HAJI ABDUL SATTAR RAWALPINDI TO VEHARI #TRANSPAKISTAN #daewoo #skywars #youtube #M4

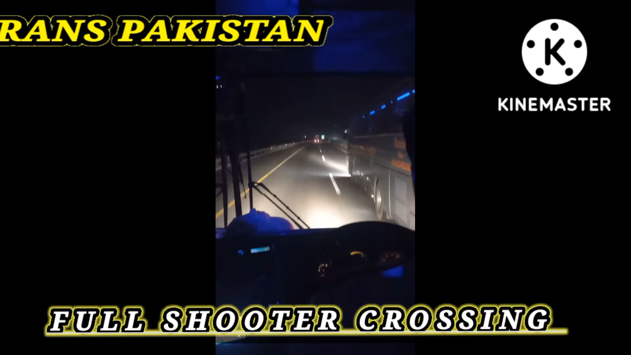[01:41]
जी, ये जिस टाइम की गाड़ी है वो टेक कर रही है, इस टाइम राउंड अबाउट इसकी जो स्पीड थी जो मैंने चेक किया वो 130 प्लस थी मोटरवे पे।